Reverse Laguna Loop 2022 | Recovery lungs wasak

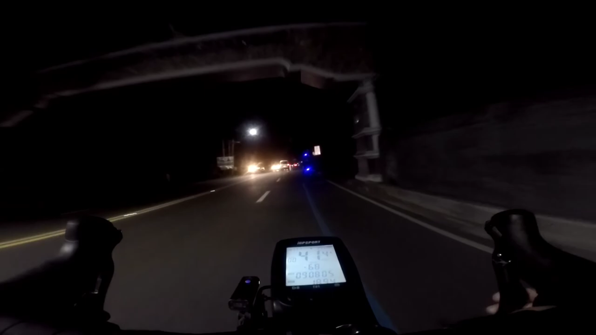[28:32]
Bali, nandito na tayo sa may Kainta, mga pusher.
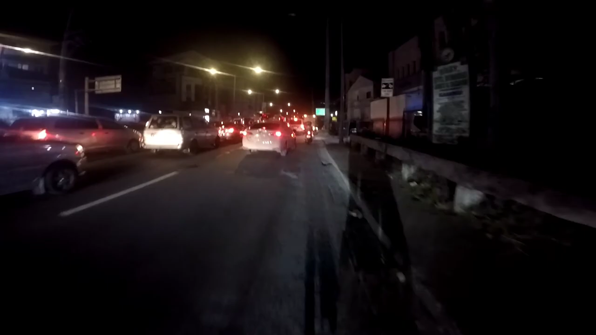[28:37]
Bali, pagdating dyan sa may stoplight, kakanan tayo dito. Kaya kakanan tayo dyan.